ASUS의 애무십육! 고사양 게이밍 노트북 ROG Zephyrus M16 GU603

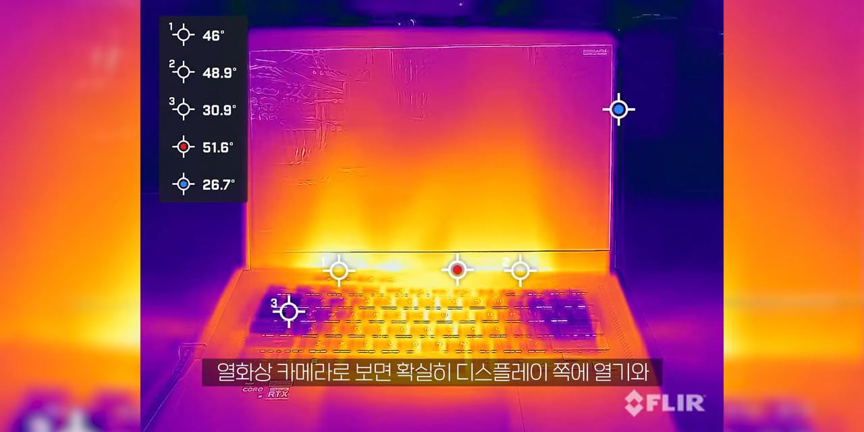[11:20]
열화상 카메라로 보면 확실히 디스플레이 쪽의 열기와 배기홀의 열기가 중첩되는 게 눈으로 보이시죠? 디스플레이도 열을 내는 부품이기 때문에 살짝 걱정되는 부분이긴 합니다 그래서 디스플레이와 통풍구가